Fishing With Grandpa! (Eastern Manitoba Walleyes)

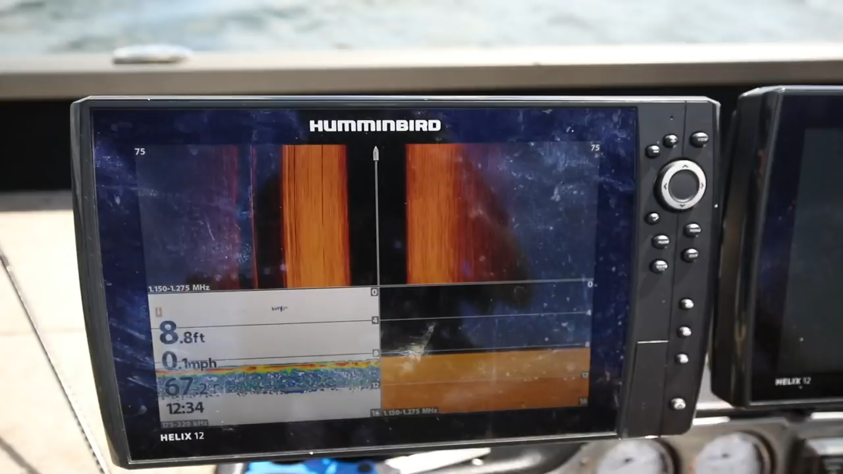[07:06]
On screen: depth 8.8 ft, speed 0.1 mph
Figured those rocks over there, and right in line with the...
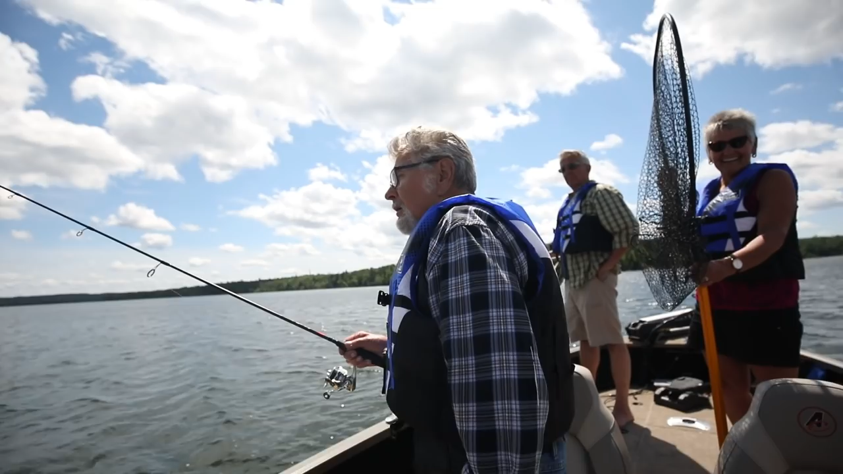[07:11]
We got GPS, Grandpa, we don't need landmarks. No, forget it, just give it back.
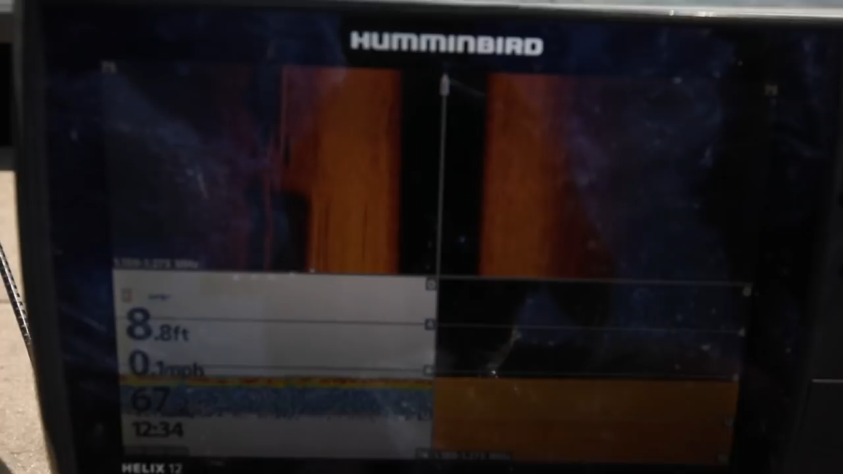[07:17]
On screen: depth 8.8 ft, speed 0.1 mph
You can see on the graph here, there's some boulders off to the left, so that's 75 feet, so about 40 feet off to the left.
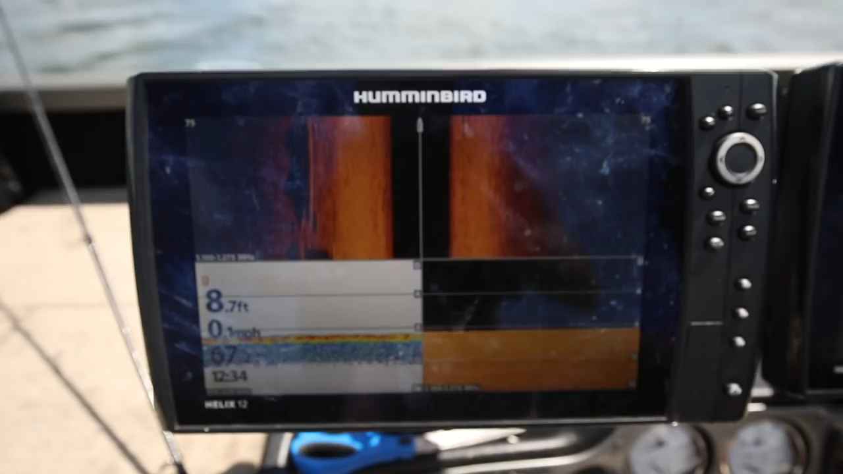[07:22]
On screen: depth 8.7 ft
We have some boulders, and we're just all smooth to the right, so we're right on the edge of it.
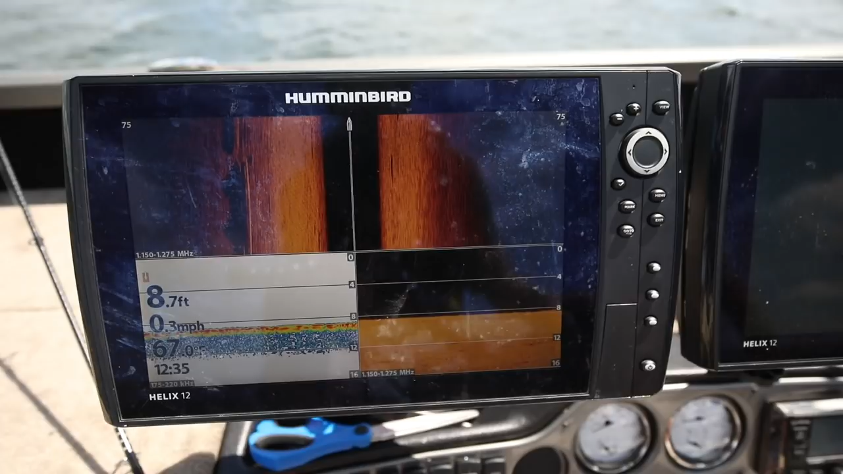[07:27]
On screen: depth 8.7 ft, speed 0.3 mph
All right, we are moving a little deeper. We caught those walleyes in 10 feet of water. We're gonna try now in probably like closer to 20.